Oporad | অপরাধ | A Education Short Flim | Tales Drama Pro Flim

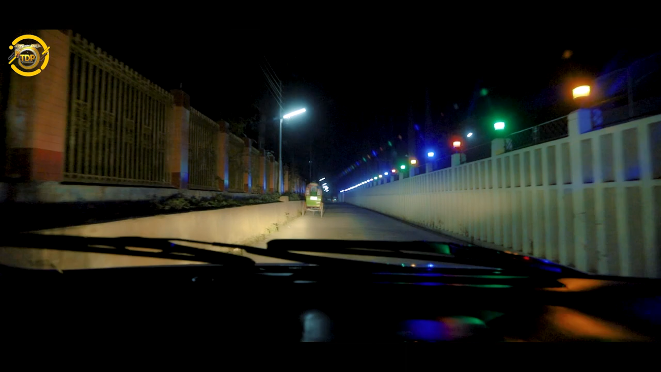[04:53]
এভাবে একদিন গভীর রাতে নেশাগ্রস্ত অবস্থায় গাড়ি চালিয়ে বাসায় ফেরার পথে এক হতদরিদ্র রিক্সা চালককে চাপা দেয়।